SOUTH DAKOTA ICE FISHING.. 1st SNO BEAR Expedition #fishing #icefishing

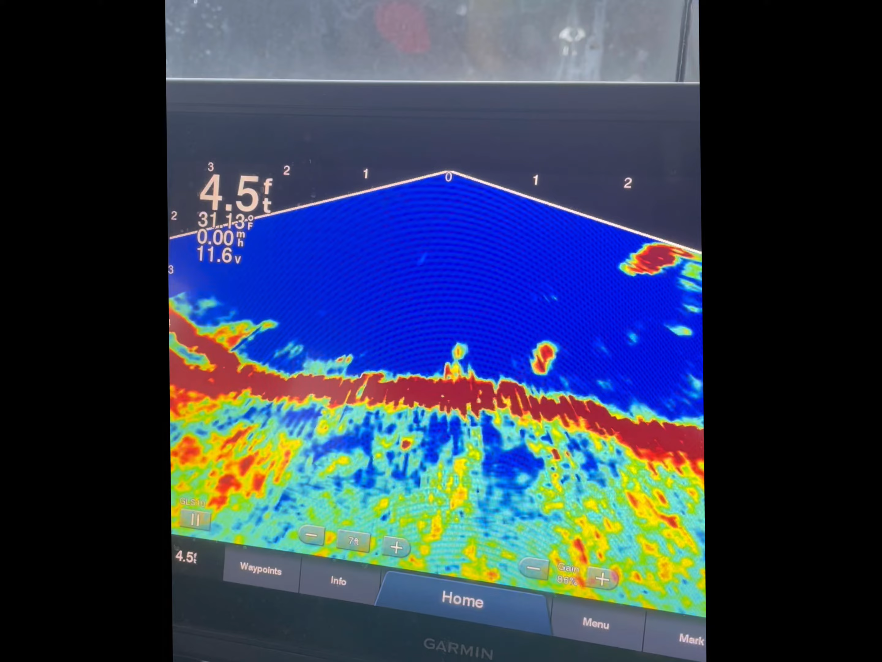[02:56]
On screen: depth 4.5 ft
Top fish down there. Keep it go. The bottom.
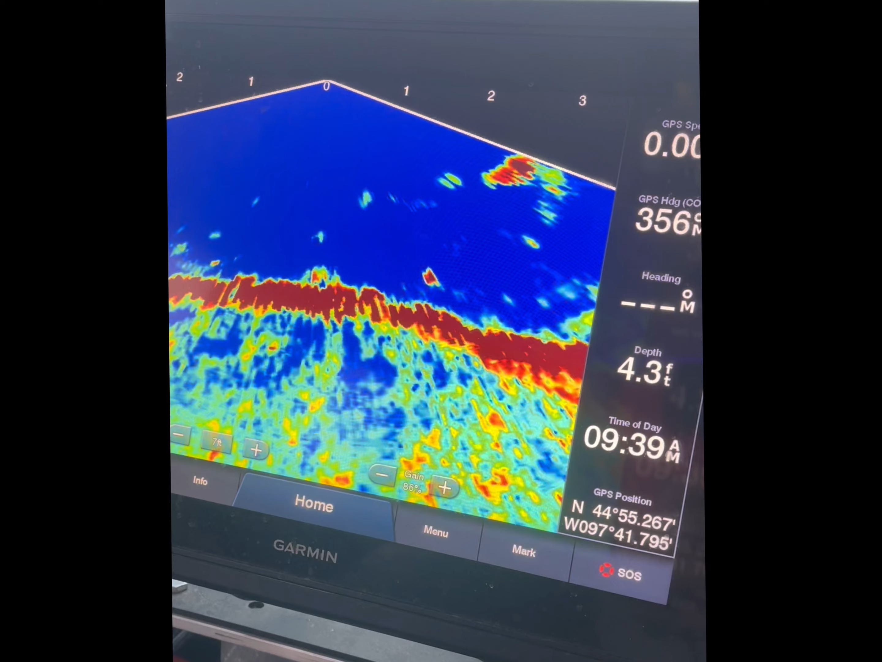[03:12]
On screen: depth 4.3 ft
All right, right there, that mark that keeps coming up there.
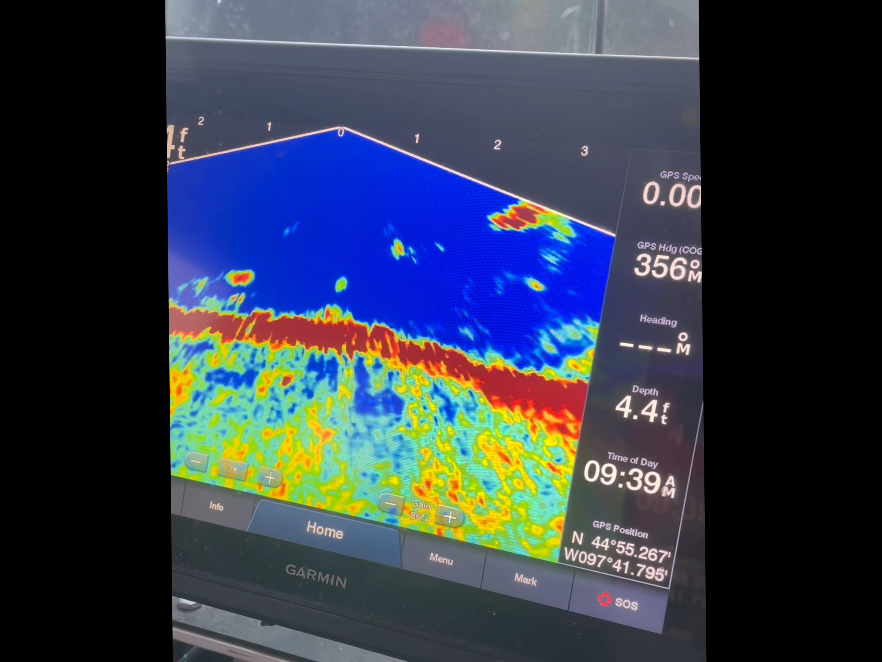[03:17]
On screen: depth 4.4 ft
Raise it up just a little bit. Like there's your jig. Yep.
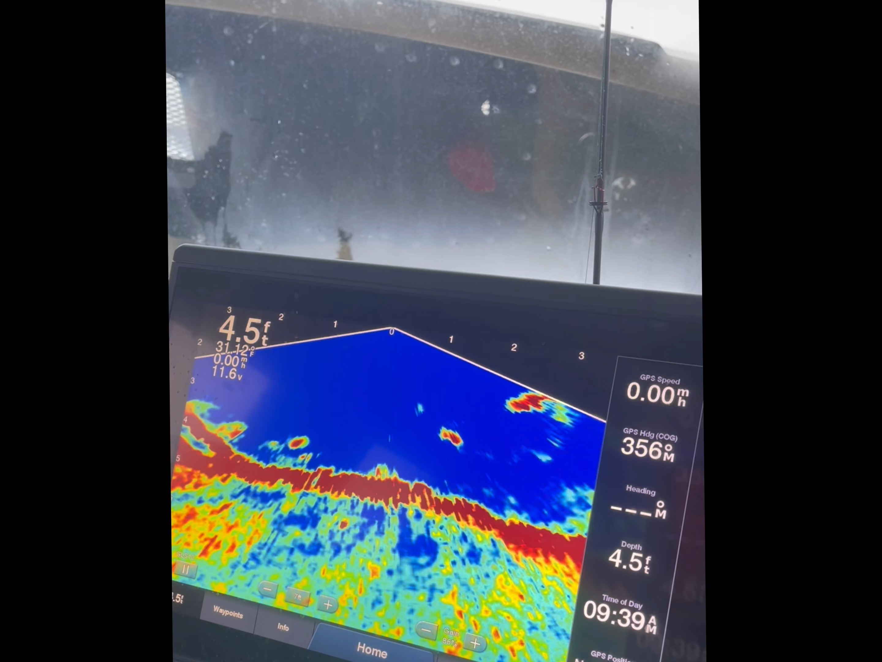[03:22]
On screen: depth 4.5 ft
So there's your bottom. Yep. There's your top and bottom of your eyes. Where did it go?
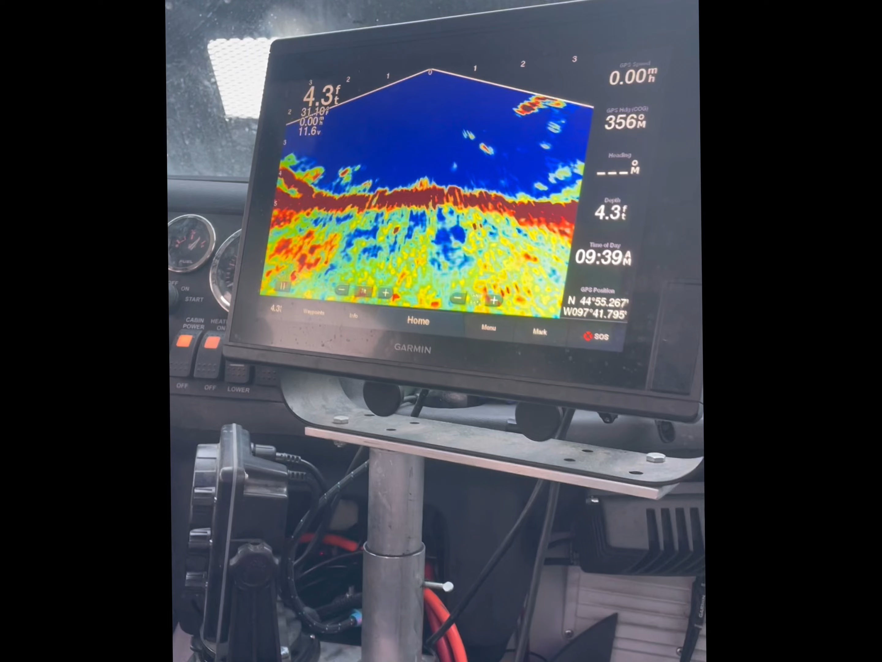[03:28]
On screen: depth 4.3 ft
Green spot. GMC, he got buried three times. Oh, okay.
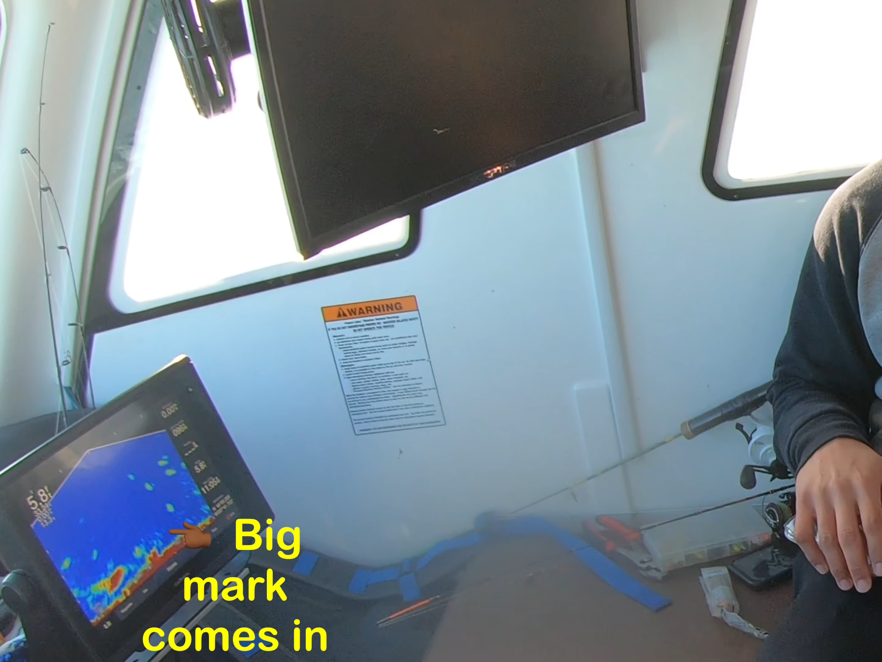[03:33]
Got a holy shack out there. The snow's super hard, bro. So yeah. I had to. Big mark on the bottom.